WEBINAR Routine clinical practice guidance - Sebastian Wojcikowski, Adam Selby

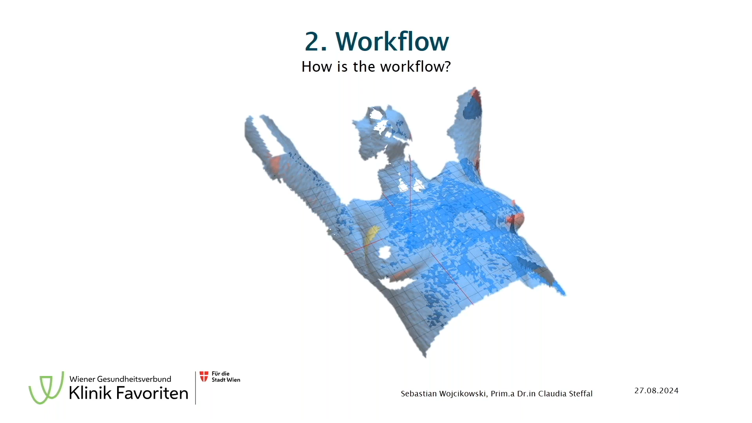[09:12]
That is one very important step because not every patient has the same skin color. And for that reason, you have to adjust it. And there you have like settings high, low. And the settings for high and low, you can also adjust. So, there is a lot of possibilities. Now to the workflow. What will change for my staff?
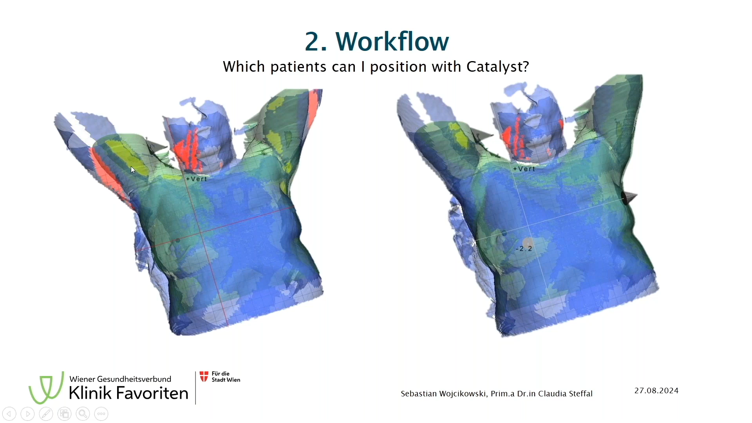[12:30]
When you see red, then it's outside of the body. So you know that it's too low. The arm is too low. At the next page, you see one patient which is irradiated without a mask in the head and neck area. Here you see the shoulders. One is a little bit higher. One is a little bit lower. For that reason, you can see maybe he's rotated or the shoulders are a little bit different. That you can see with the system very good. Because sometimes you can do like really big body structures. And then you see the whole patient very well. In this case, we have a patient where we irradiate the shoulder and the arm a little bit.
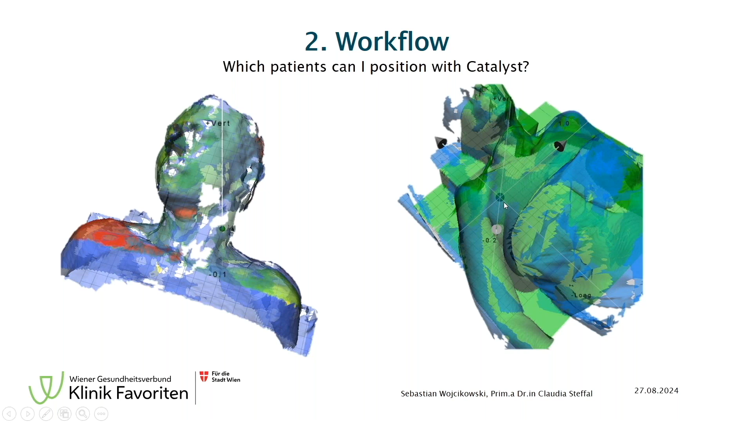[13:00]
So you have a really good body structure how to lay the patient. What are the biggest advantages for us? So at the beginning when we got the catalyst, there was no like interface between the catalyst and Varian.
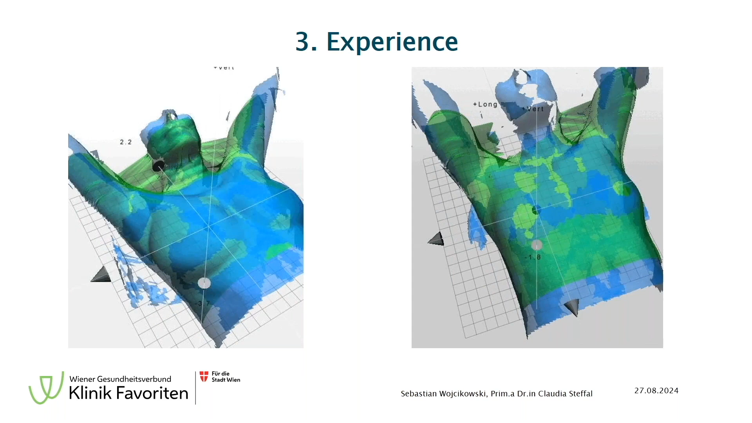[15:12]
And for that reason, that is a really big advantage with a 3D surface scanner. To catch those arms or you see the head sometimes is like not positioned right. That's to a really big advantage in this case.
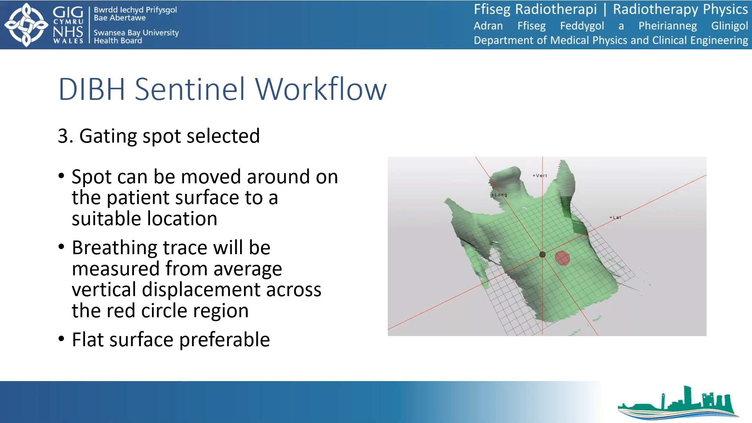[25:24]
And it's recommended to try and find a flat surface if possible, just to reduce the variation in vertical displacements across that particular region. So usually somewhere in the sternum or about that region is suitable for a breast patient. We then have to get to the actual important part, which is the deep inspiration breath hold.